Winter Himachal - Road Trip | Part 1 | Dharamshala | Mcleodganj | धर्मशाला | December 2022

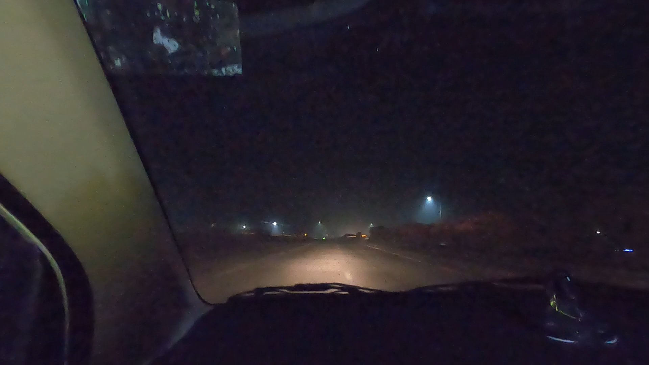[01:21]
तो ये रास्ता ज़्यादा सर बेटर लगता है। अभी हम पहुंच गए हैं मूर्थल और इट्स 6 in the morning।
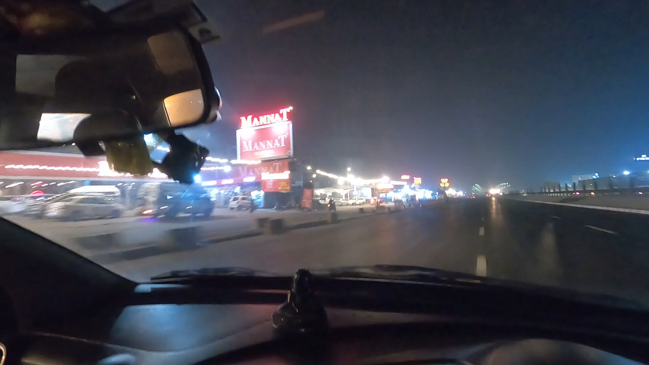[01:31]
तो अभी हम ब्रेकफास्ट के लिए आगे कहीं रुकेंगे अम्बाला में, तो हम ये क्रॉस कर रहे हैं। जो अभी तक की जर्नी का जो टाइम था वो 7 घंटे हो चुके हैं मेरी फ्लाइट से, और हम मूर्थल क्रॉस कर रहे हैं।